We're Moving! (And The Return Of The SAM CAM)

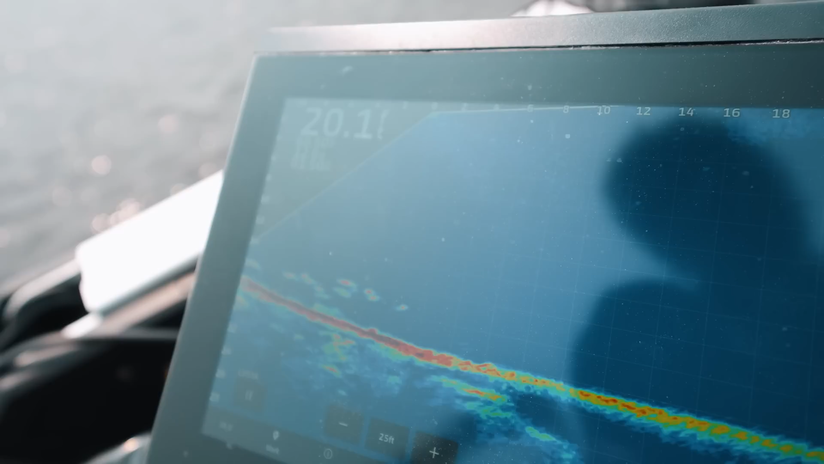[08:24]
at all those fish Sam you're too busy just talking to the camera
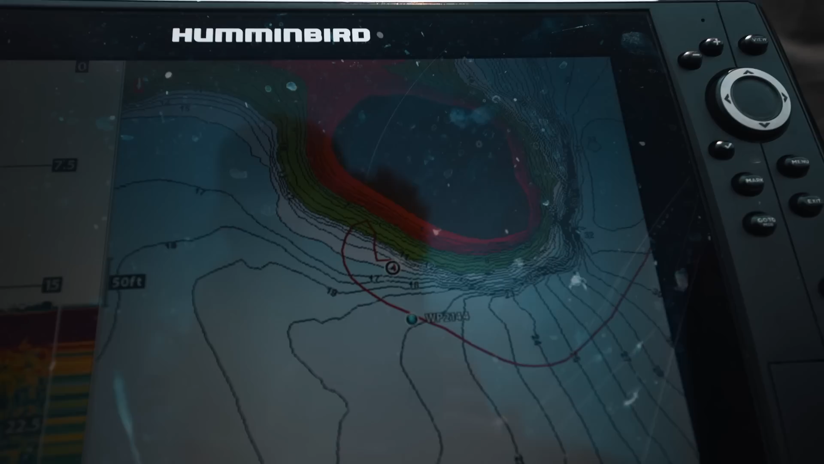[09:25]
the edge of an island here no it doesn't look that good on the map but there's a little bit of current hitting it and I've just seen fish stacked up here
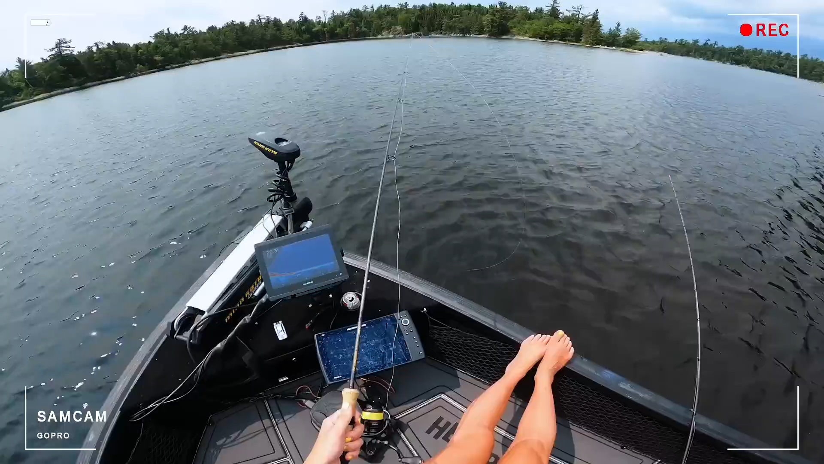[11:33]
your neck get sore from this yeah it sucks do you remember that big camera with your helmet look look watch what there's your lure yes you know have you been watching it no but I don't need to oh he's coming up fast I think he might have just eaten it I think he's on it